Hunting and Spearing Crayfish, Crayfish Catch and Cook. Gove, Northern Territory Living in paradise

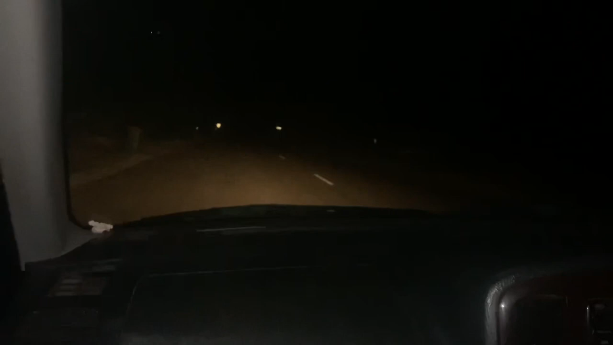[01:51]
Get them, boys. A bit corrugated on the way in here. It's a bit rough, but making it in.